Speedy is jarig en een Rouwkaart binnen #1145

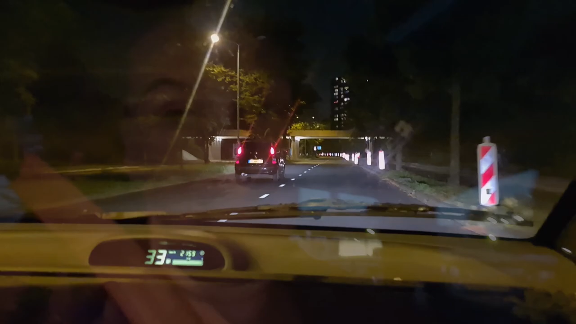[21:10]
Nou, die gaat sowieso te hard. Je mag hier maar 30. Er zijn mensen die het leuk vinden om harder te gaan.
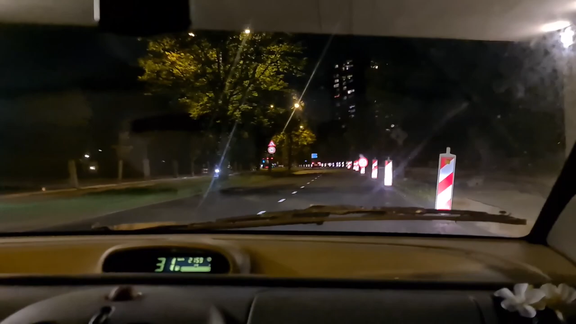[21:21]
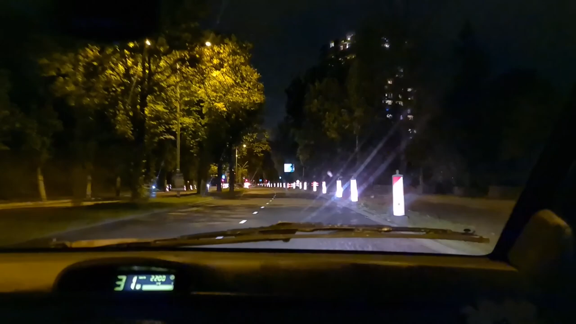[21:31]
En hier is einde 30. Jee. Wij gaan sowieso morgen dus ook afscheid nemen.